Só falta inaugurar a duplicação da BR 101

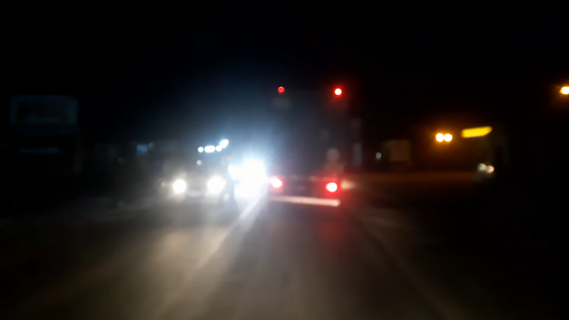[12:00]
Boa noite. Beleza, galera. Vamos que vamos aqui. Estamos aqui na cidade de Alagoinha, galera. Alagoinha, aqui no estado da Bahia. Passando aqui, né?